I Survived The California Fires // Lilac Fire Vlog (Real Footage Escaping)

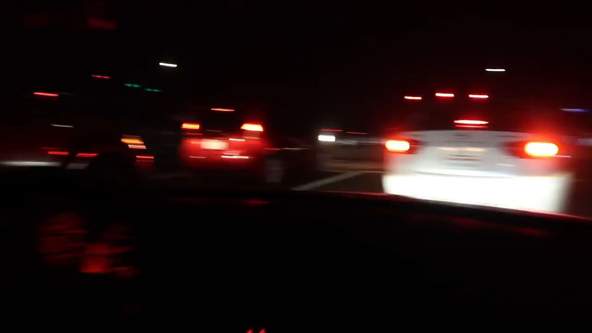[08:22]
Now you can't see the police but there is one that's like. Right behind there. Not really sure what else is going on.